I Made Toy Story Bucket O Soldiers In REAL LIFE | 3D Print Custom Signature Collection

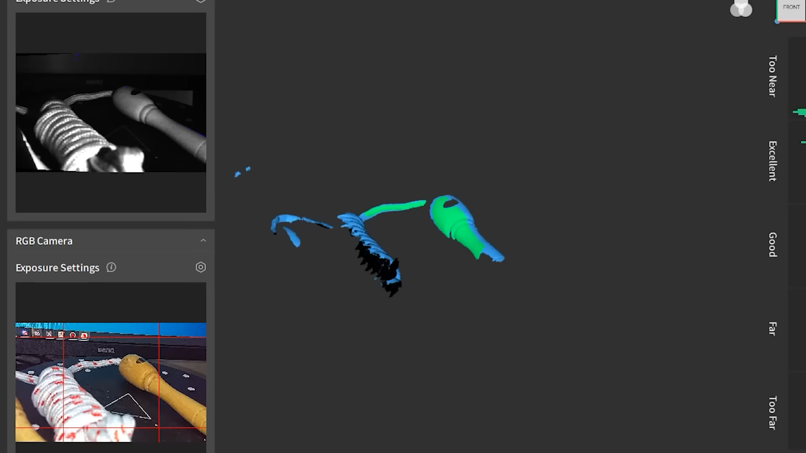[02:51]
The next thing that I am scanning is a jump rope because they also used it to slide down to the first floor and that is giving such Mission Impossible vibes, I have to replicate it as well.